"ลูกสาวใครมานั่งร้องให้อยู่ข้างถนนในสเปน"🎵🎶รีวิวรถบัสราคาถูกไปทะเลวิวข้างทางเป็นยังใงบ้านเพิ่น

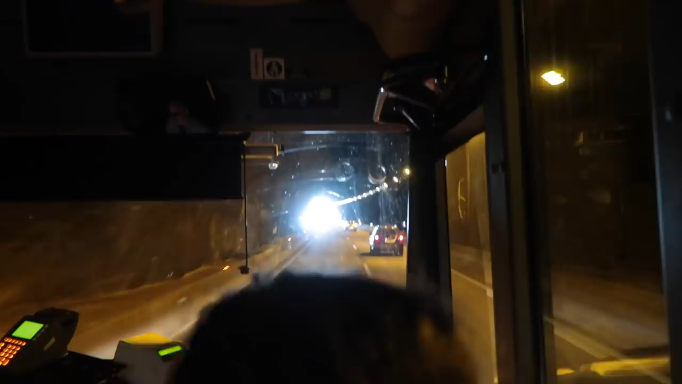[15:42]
รู้สึกว่าจะมีอุโมงค์เยอะมากเลยนะเรามาถึงแล้วอุโมงค์มาสุดปลายอุโมงค์แล้วพี่น้อง